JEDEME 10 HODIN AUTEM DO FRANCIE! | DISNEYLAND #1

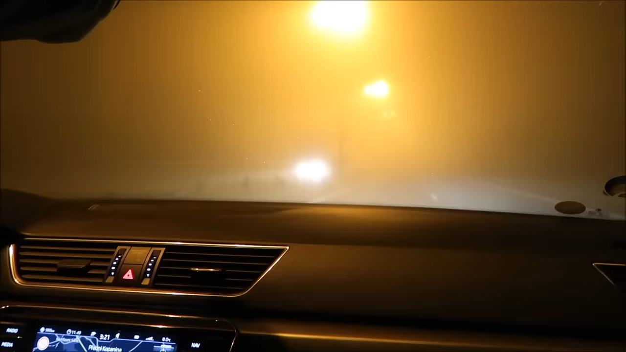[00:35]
Tak, my jsme akorát dorazili do Prahy. Je tu mlha jako blázen teda.